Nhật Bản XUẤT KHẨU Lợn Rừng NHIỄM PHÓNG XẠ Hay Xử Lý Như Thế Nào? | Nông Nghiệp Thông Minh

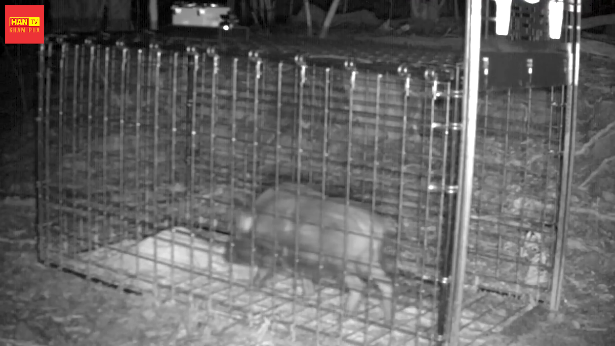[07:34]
Khi lợn rừng vào lồng, cửa ra vào sẽ nhanh chóng bị sập lại và chúng không thể trốn thoát.